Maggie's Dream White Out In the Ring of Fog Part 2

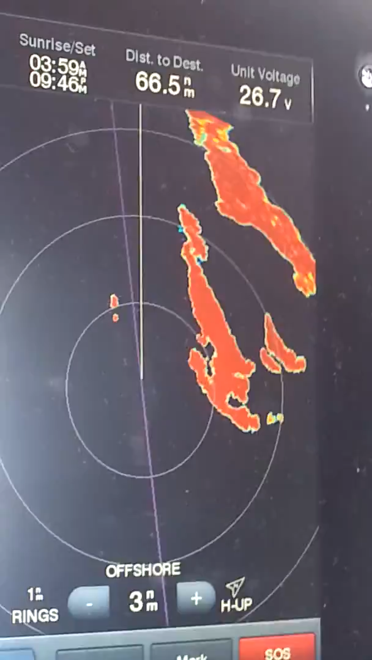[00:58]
which is, uh, can you point that out? Right here.